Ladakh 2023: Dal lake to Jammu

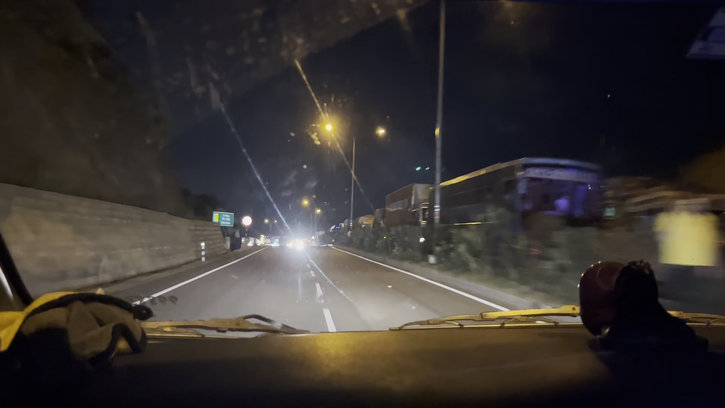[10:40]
करी शोलोप, कि मैं सुलौत, मैं यूदर लोगिण पर नहीं पर जाए हो ना काफी सारे पुलिस वाले तो यह इस तरह भी जल रहे और इस तरह भी जल रहे ना गाड़ी निकल जाएगी क्योंकि आप देख सकते हैं और लोग
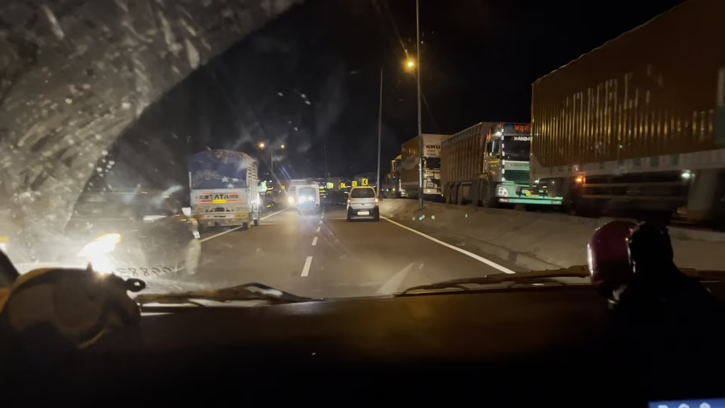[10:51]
यह साइड रोड से आ रहे हैं आपसिट में सब्सक्राइब करता